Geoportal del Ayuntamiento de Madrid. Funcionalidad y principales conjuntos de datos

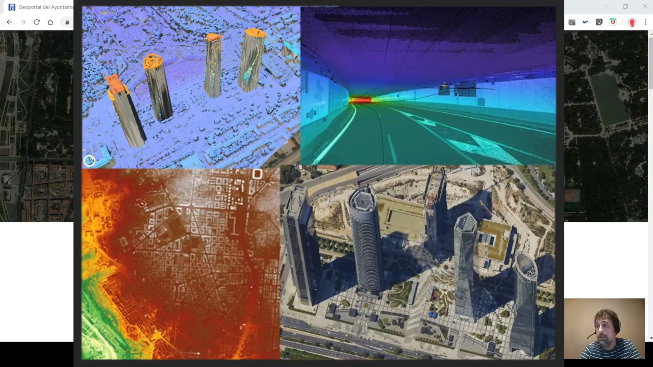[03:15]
se están produciendo con nuevos sensores como son la foto oblicua, nubes de puntos o móvil mapping.